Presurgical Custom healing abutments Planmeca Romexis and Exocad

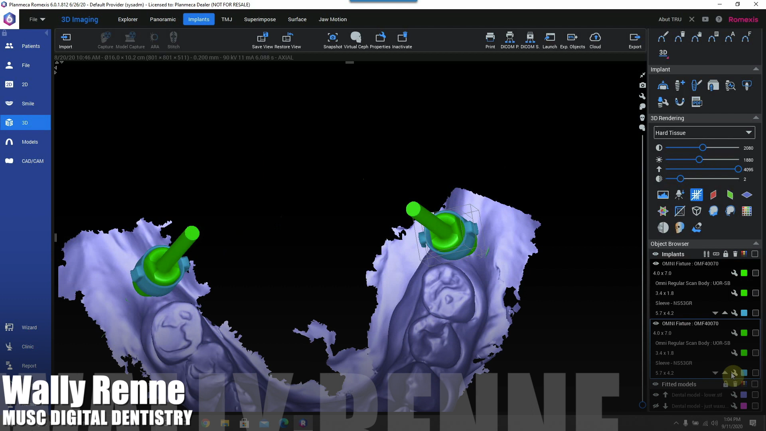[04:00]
So it's really cool when you go do this. But now let's rotate the sleeve and you're going to notice what happens. When you rotate the sleeve, the scan flag rotates with it to get your timing.
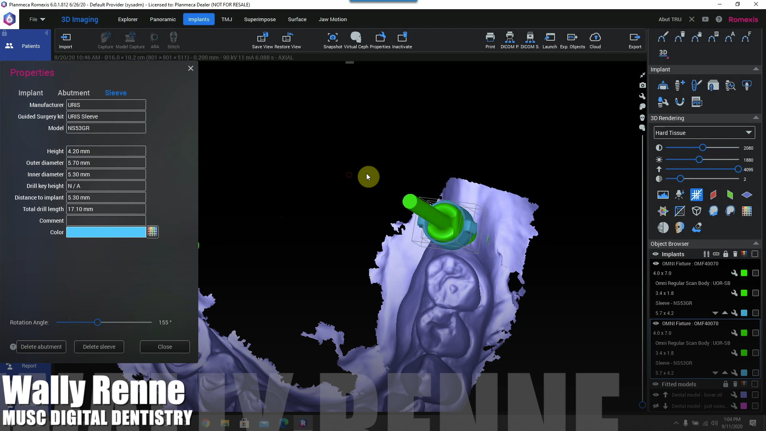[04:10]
Okay, so that notch will correspond to a notch on the driver when you place your implant. So everything will be timed appropriately such that if you did
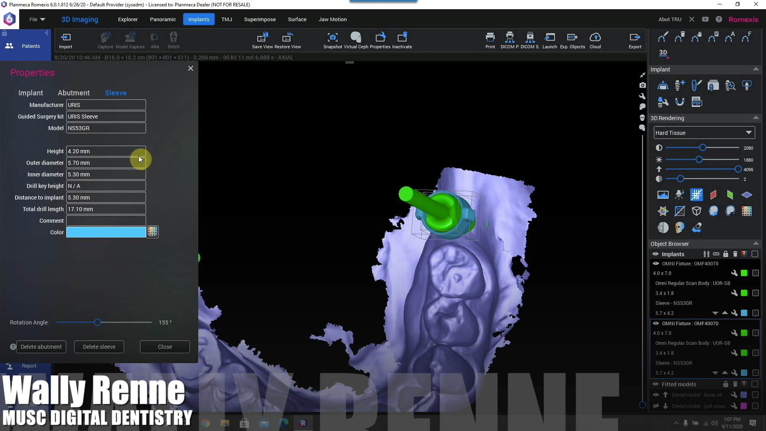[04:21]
get a final abutment or a healing abutment or something that was engaging, it will work out to where you could go ahead and do any type of restorations that you want.
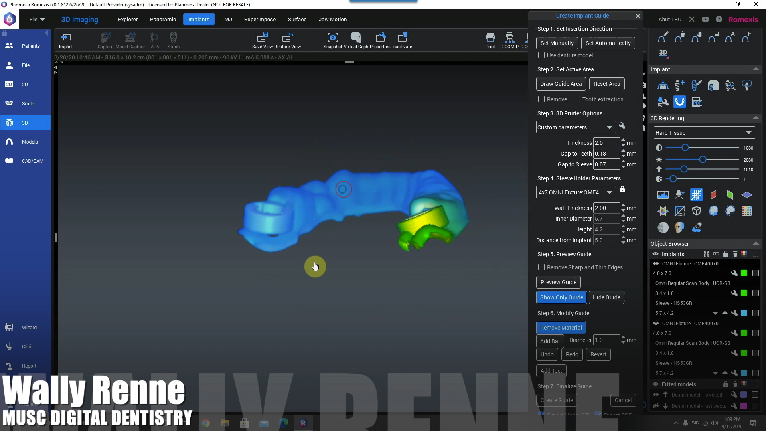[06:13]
Okay, so you know, we're pretty good. You know, you could nitpick and spend a lot of time sharp edges and things like that.